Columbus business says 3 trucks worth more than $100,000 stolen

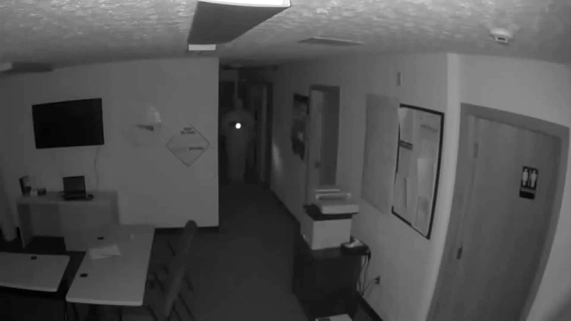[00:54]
He says he checked the security footage Thursday morning and saw this. This young man looked like he was on a mission. He knew exactly what he wanted to do, where he was going, and where the things were at that he needed.